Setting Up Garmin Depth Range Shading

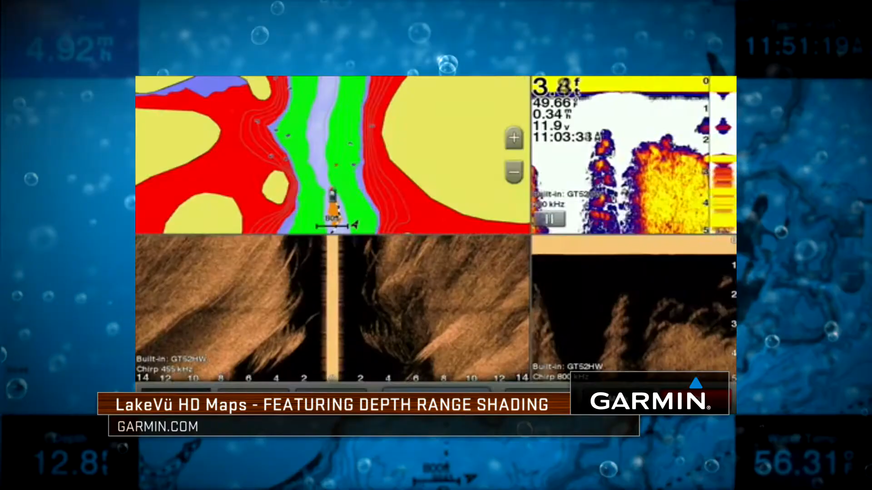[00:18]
And I actually have a system that I go through to set up four